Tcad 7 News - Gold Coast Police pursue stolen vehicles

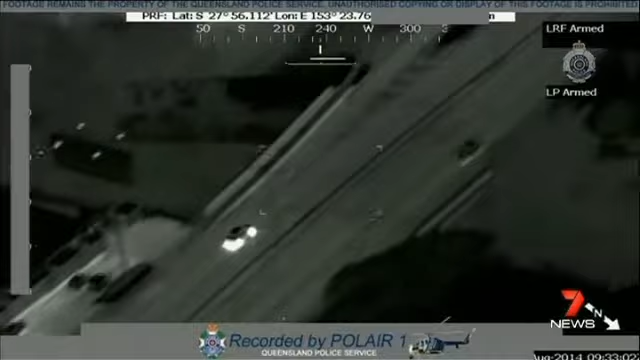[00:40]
high speed through Southport Narang then to Upper Coomera where police thought they'd cornered the stolen Mazda 3 an officer ran at the vehicle as the driver made his escape over a retaining wall I
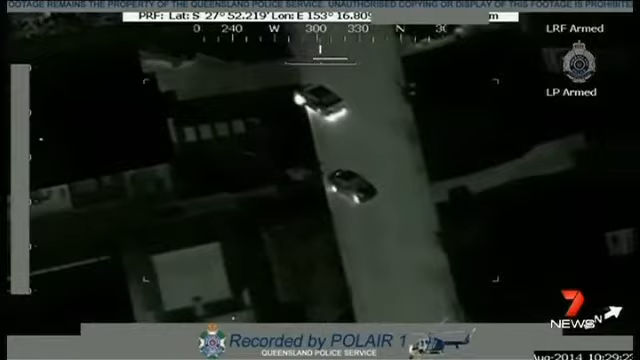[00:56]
was quite shocked to see that they jumped
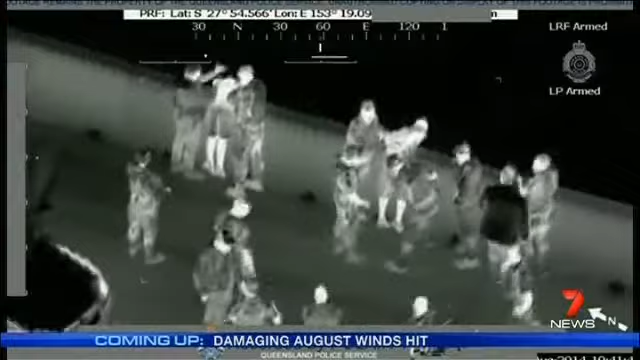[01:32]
Xavier Manor Love and his 14 year old passenger were pulled from the vehicle both teenagers